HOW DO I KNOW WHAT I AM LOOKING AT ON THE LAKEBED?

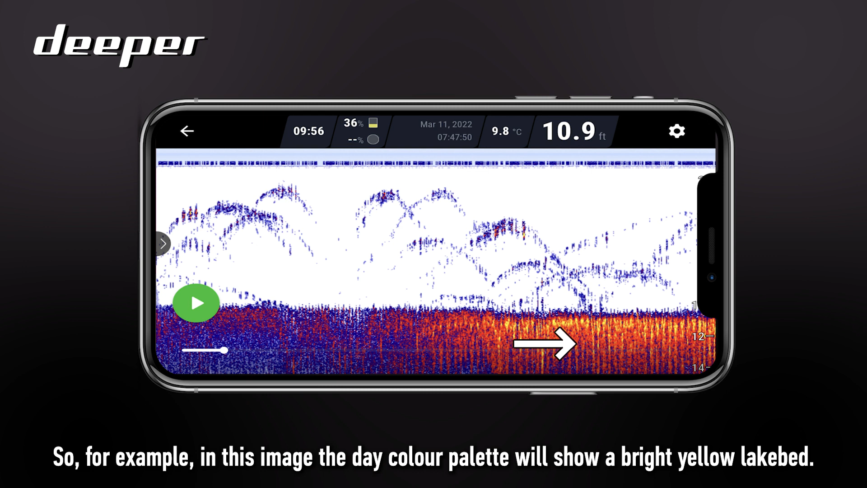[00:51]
On screen: depth 10.9 ft, water 9.8°C
As this scan also shows the opposite of a hard lake bed is a soft
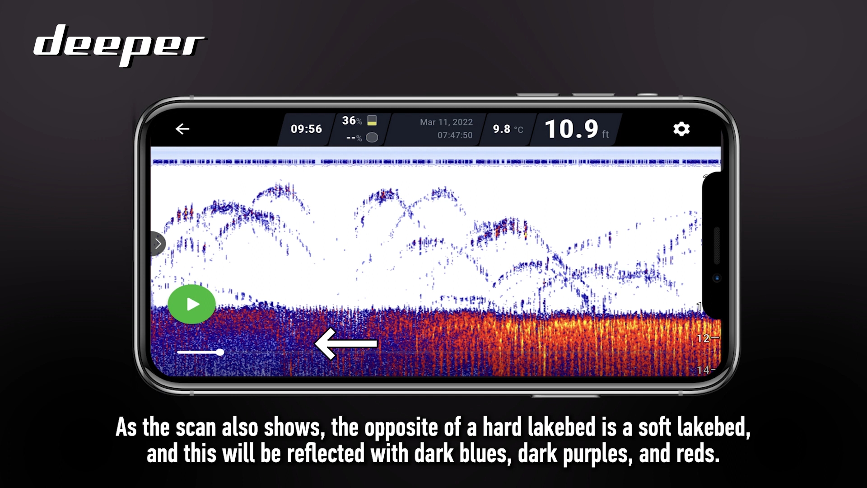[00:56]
On screen: depth 10.9 ft, water 9.8°C
lake bed and this will be reflected with dark blues, dark purples and reds.